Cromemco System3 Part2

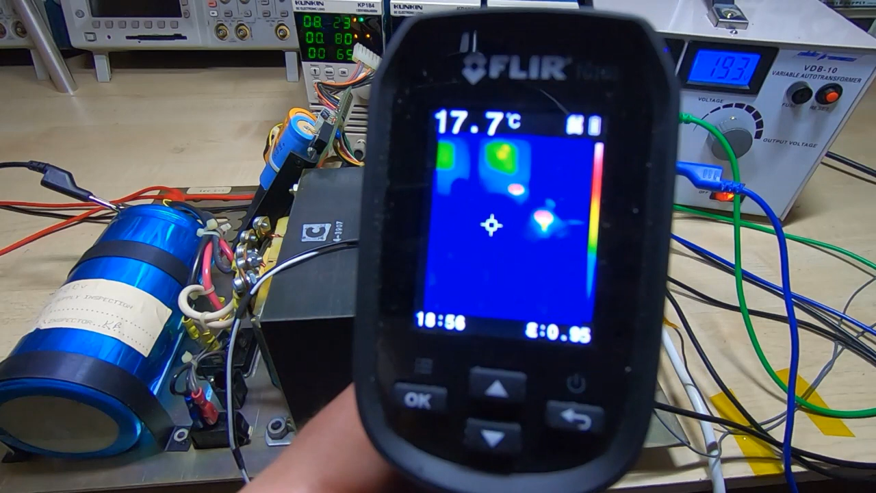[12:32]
On screen: spot 17.7°C
that we can see are the two resistors they will tend to run hot and they're only there to
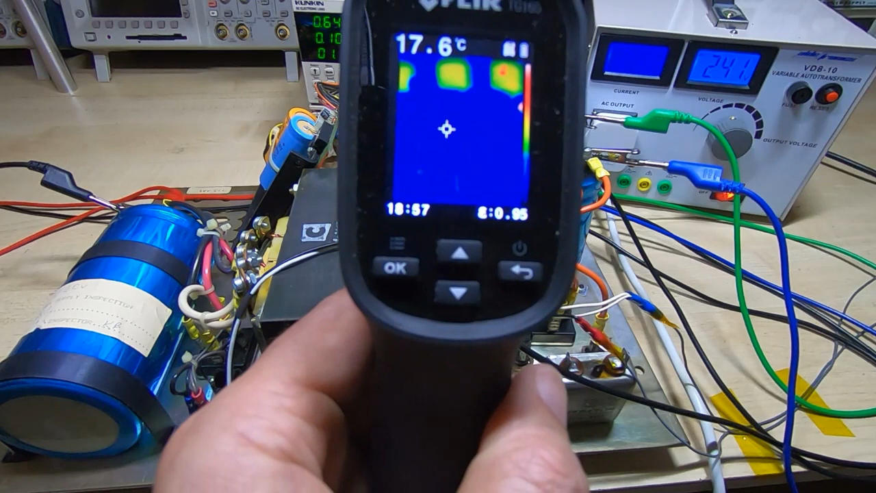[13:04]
On screen: spot 17.6°C
everything's still looking fine nothing's getting hot
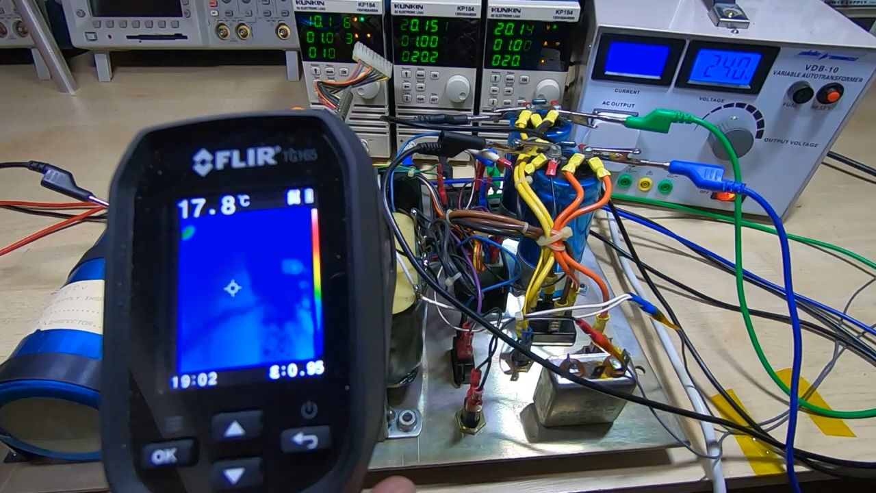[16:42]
On screen: spot 17.8°C
it's only heated by a couple of degrees and the main smoothing
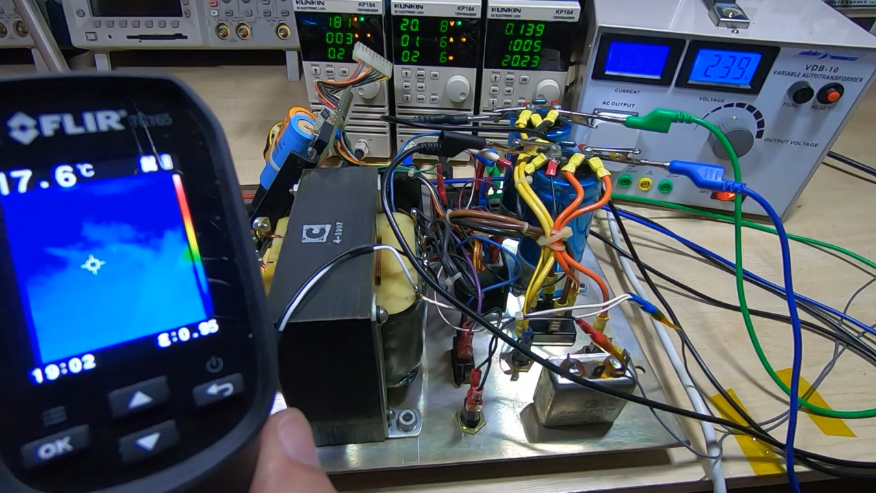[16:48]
On screen: spot 17.6°C
cap is still cold the heat sink on this board is heated up very slightly but again
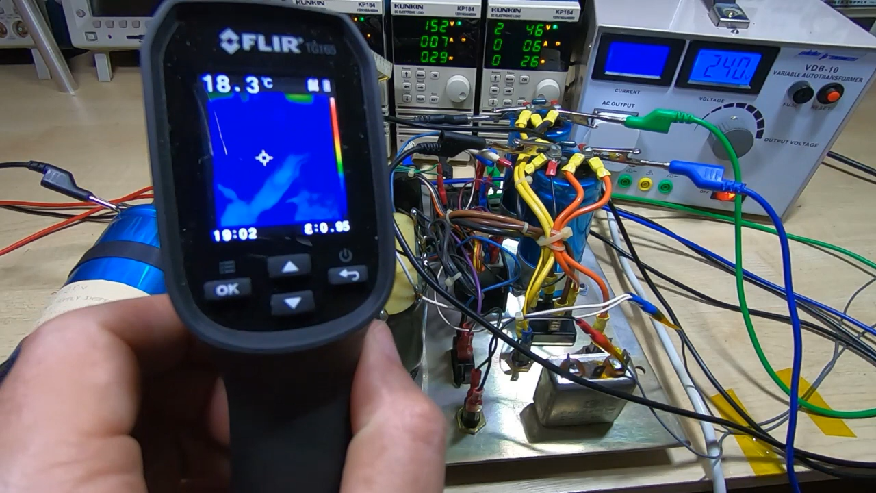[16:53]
On screen: spot 18.3°C
only a few degrees so what i'm going to do now is increase the load still
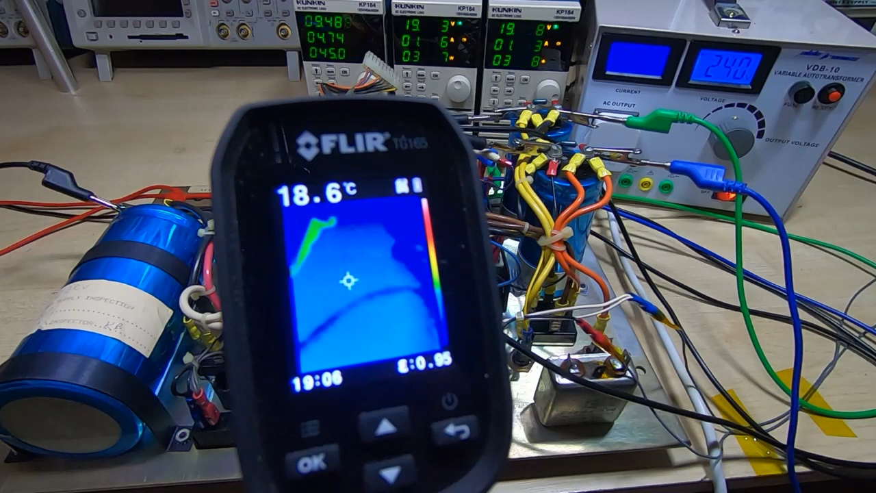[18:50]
On screen: spot 18.6°C
resistors are still hot of course but the capacitors are still cold the transformers heated up a little bit but it's not too bad the heat sink on the smaller board has got fairly warm it's still only about 25 30 degrees and the large
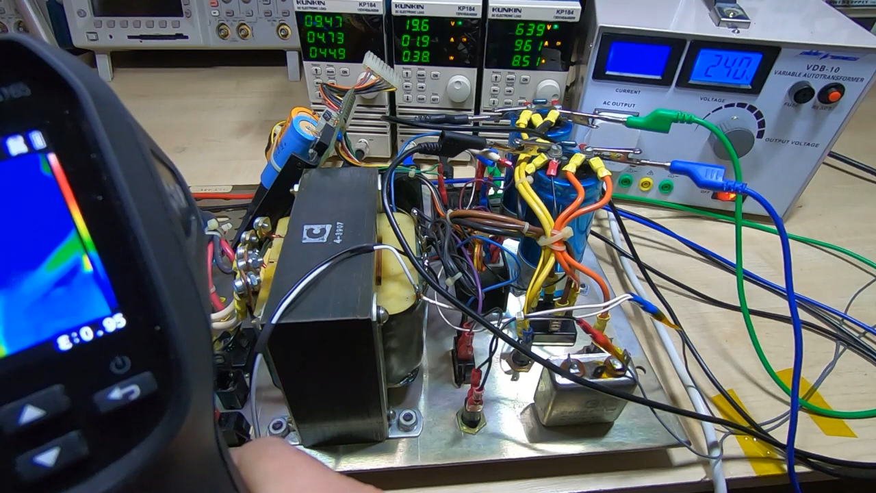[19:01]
capacitor is also still cold it's not warming up at all and the bridge rectifiers on the back chassis have got slightly warm
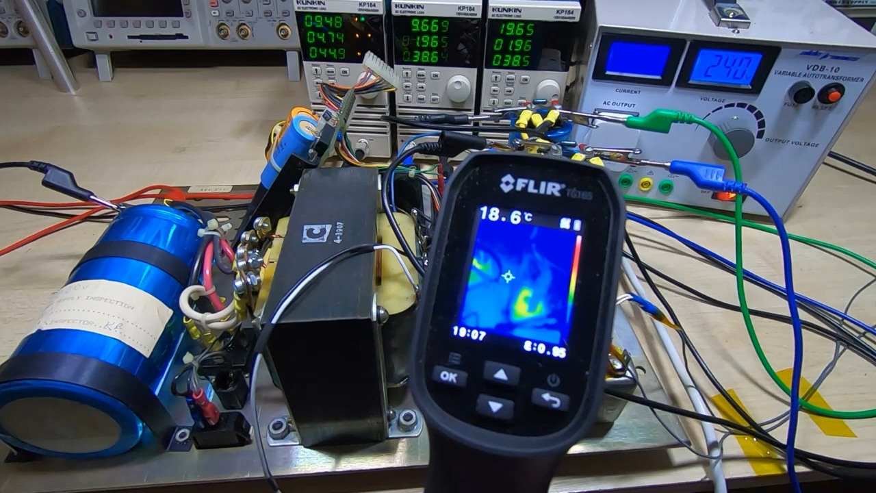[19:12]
On screen: spot 18.6°C
you can see that one's glowing there a little bit and that one's getting quite hot that's obviously the one for this side but even so it's uh it's only about
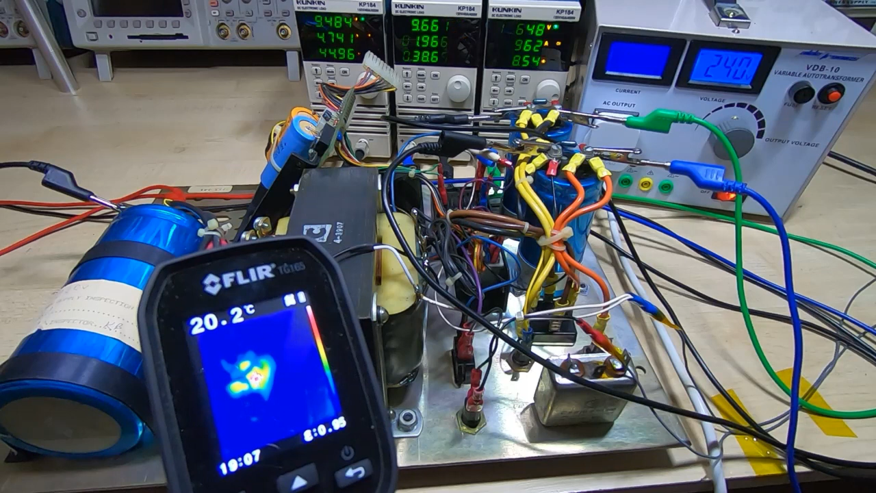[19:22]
On screen: spot 20.2°C
20 about 25 degrees so not bad at all and of course it's bolted to the back panel which is a very thick piece of metal so it's got a huge
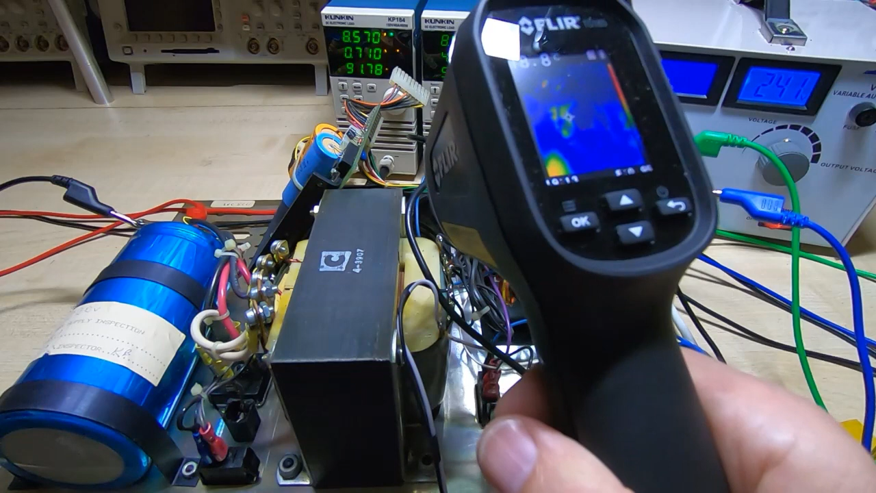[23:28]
the fan motor is getting fairly warm so it's a 120 volt fan but it's not getting particularly
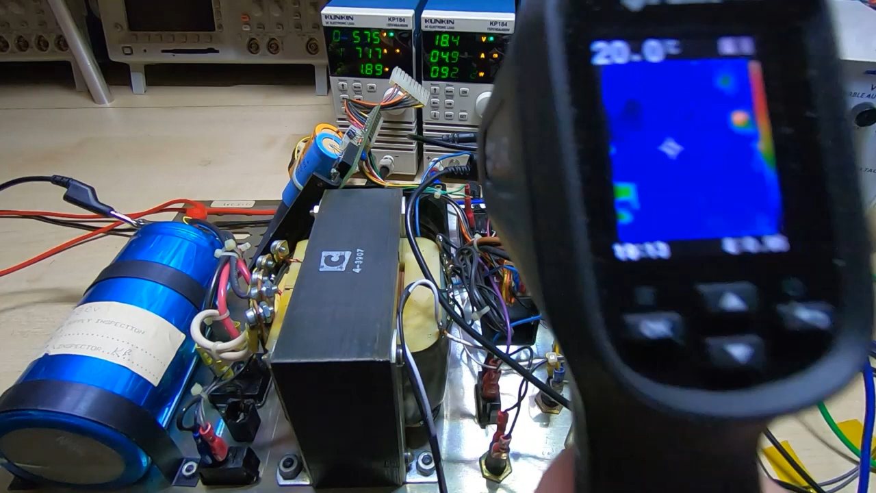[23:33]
hot it's just getting warm and the heatsink on the smaller board so
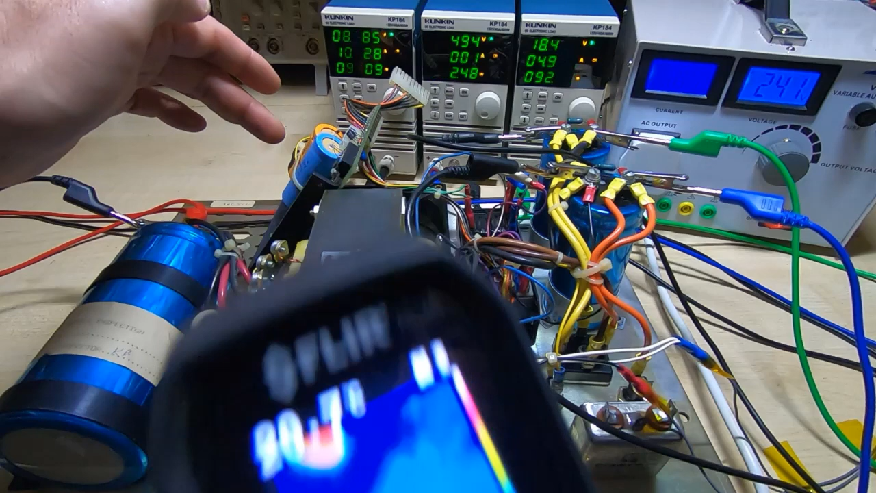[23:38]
that's this one is also getting fairly warm it's not getting hot it's not really providing
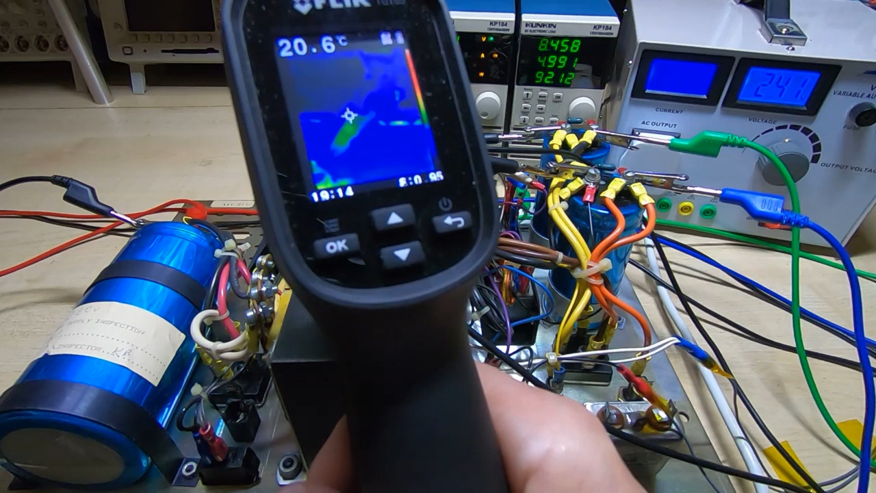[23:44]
On screen: spot 20.6°C
much power at the moment and the floppy drives don't drill that much power so that should be fine but